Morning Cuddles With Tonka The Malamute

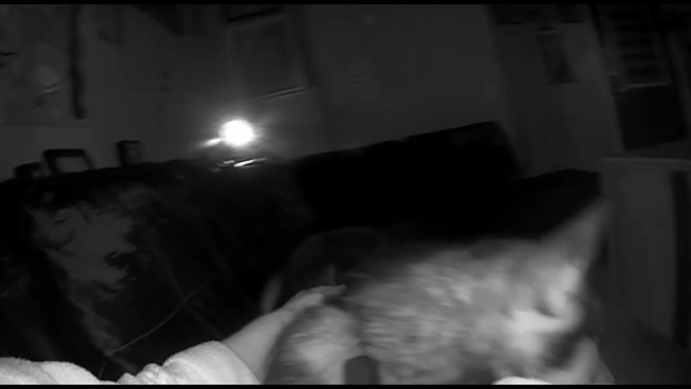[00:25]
Oh, yes. Are you cuddling with your mama? Huh?
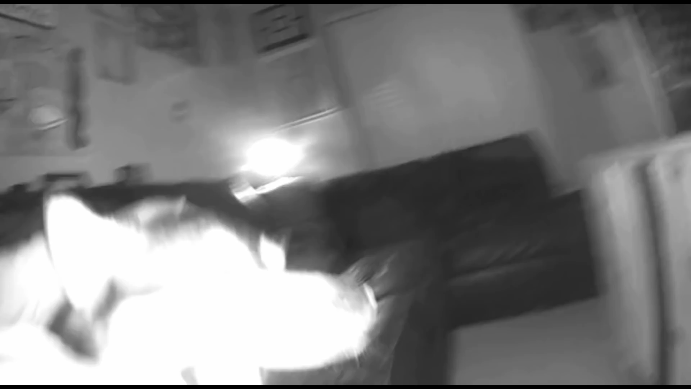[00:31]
Oh, yeah. That my big guy. He says, I'm going to come in here and cuddle. Oh, with my mama. Oh, dumb mama's big guy. Oh, yes.
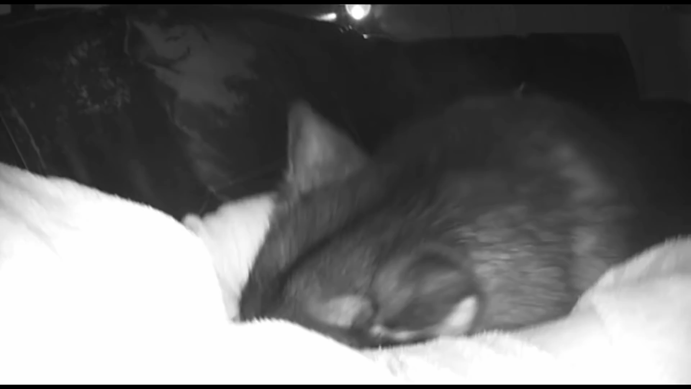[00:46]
Yes. What are you doing? Oh, you got to... He says, I'm rubbing my face on you. I'm rubbing my face. What are you at? Hey. He says, oh, that feels good. Does that feel good?
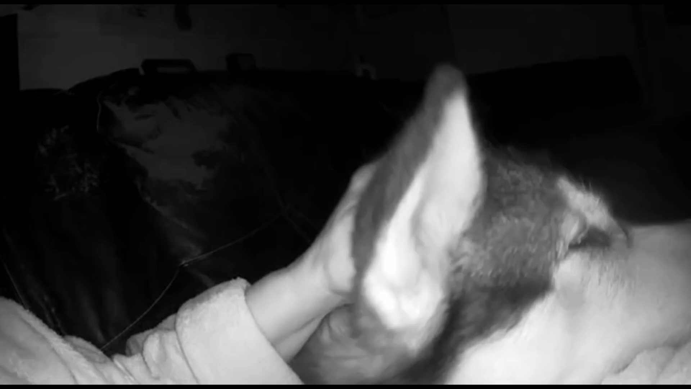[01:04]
Does that feel good? Oh, darling, this big guy. Yes, it was.
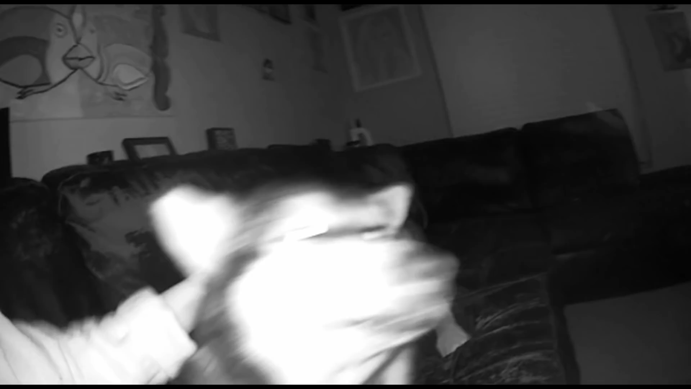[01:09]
Good morning. Good morning. Good morning. I love you. Good morning. It's gonna be a really great day. Good morning, my big guy. I love you. Wait, where are you going?
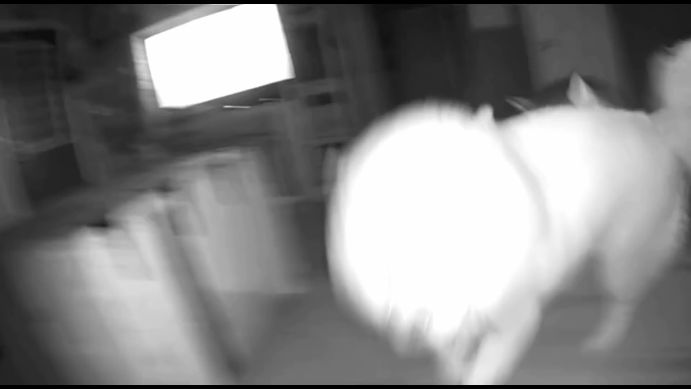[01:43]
Oh, he says, someone, my puppy is coming. Oh. Oh, my puppy's coming.
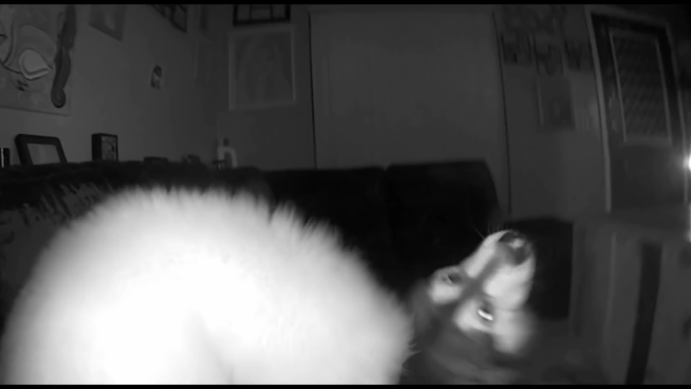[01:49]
He says, play with me, Ro. Let's go.
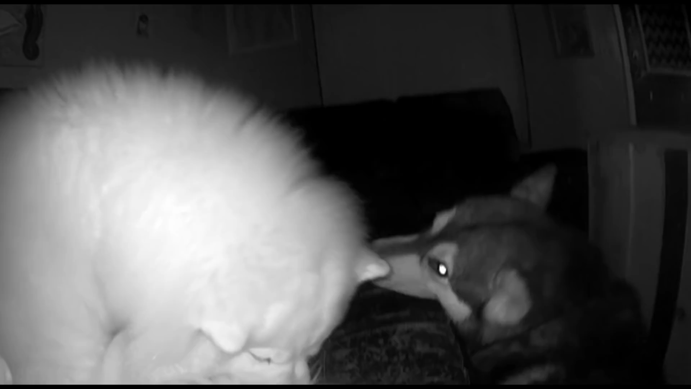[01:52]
Oh, let's go, Ro. Oh, Ro, you got sticks all over you. You got sticks.
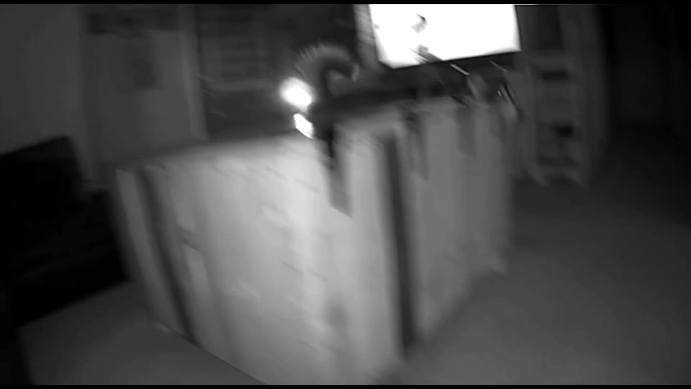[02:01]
He's my big guy. How's my big guy?
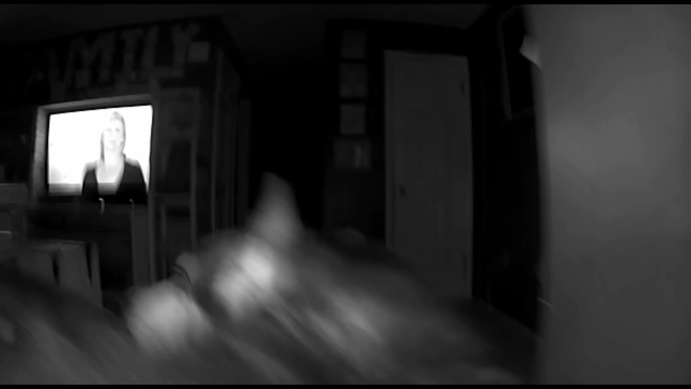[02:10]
Oh, yes. Oh, yes.
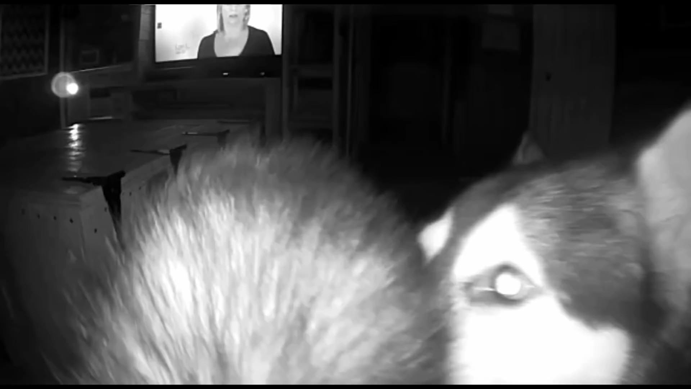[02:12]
It's the mama's big guy. Yes.
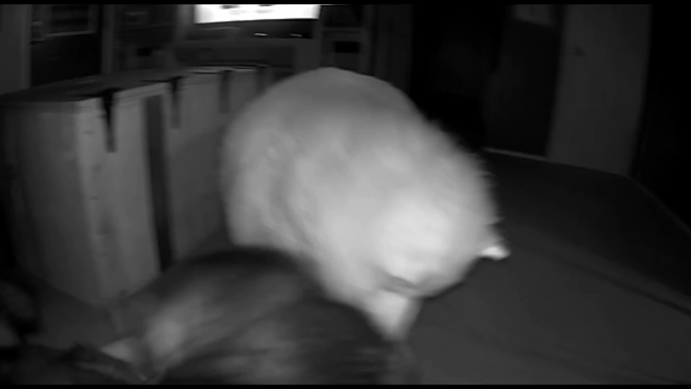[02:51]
Good morning, babies.
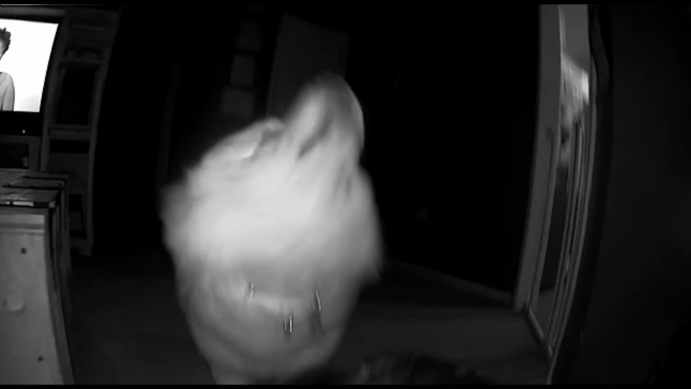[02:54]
Oh, the sun's not even up yet. We rose up before the sun rose up. Oh, get you. Monroe says, I'm gonna go for a ride. Oh, Vampire Husky's back. Vampire Husky's back. You got him backed in a corner there, huh? Hi, pretty girl. Hi, pretty girl.
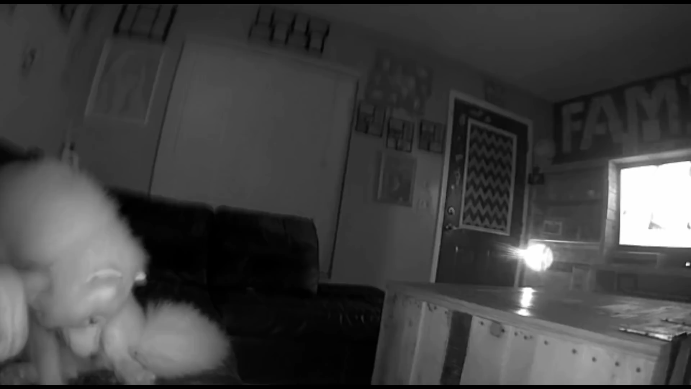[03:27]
Come here. Okay. Let her up. Okay. Tonka.
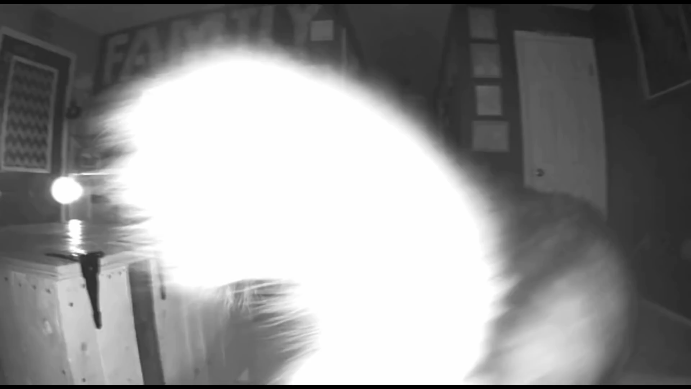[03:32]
Come on, Tonka.
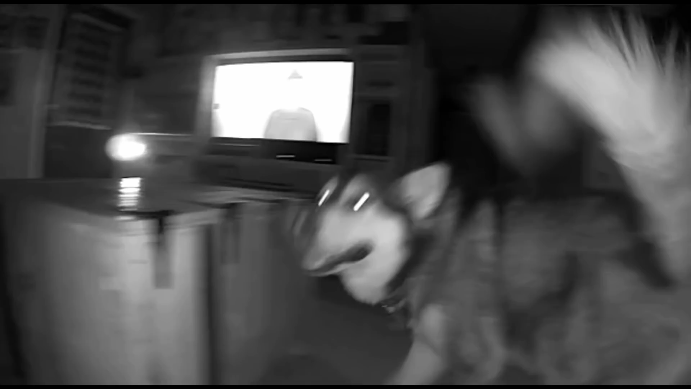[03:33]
Hurry. Oh, bless you. Hurry. Come on. There you go. Come on. He's in my lap. Too funny. You're too funny.
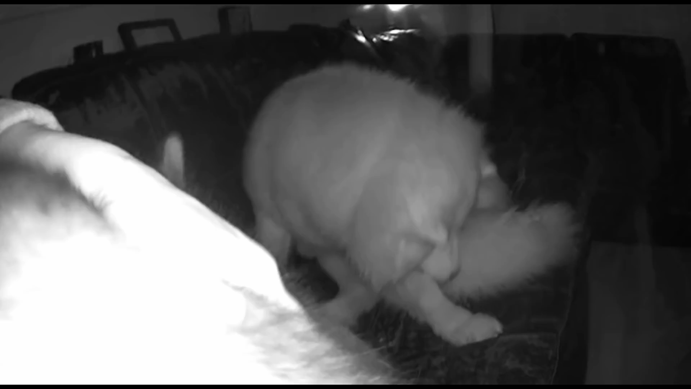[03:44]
He says, I'm going to lay in my mom's lap.